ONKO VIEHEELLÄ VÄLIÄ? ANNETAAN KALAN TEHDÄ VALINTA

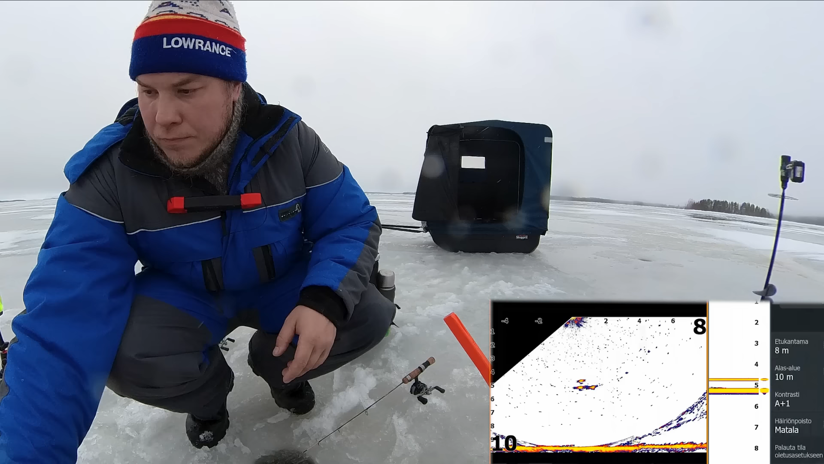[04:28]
Aloitetaan. Niin kuin huomaatte, niin musta näkymä piilottaa tosi kivasti tuosta liveistä tuon pienen häiriön, mitä siinä täällä valkoisella taustalla näkyy. Niin näkyy selkeästi nyt. Tuossa on nyt jiki.
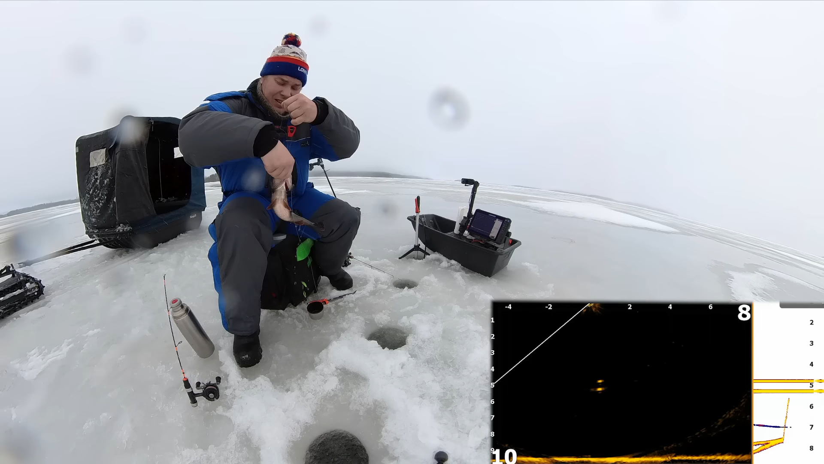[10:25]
Komea ahven. Ihan. Se on niin kuin ihan tuolla. Tuli iki tuolta kidusten välistä pois. Se on niinkin syvälle syönyt. Komea aloitus päivällä. Jikillä. Taas. Taas siellä.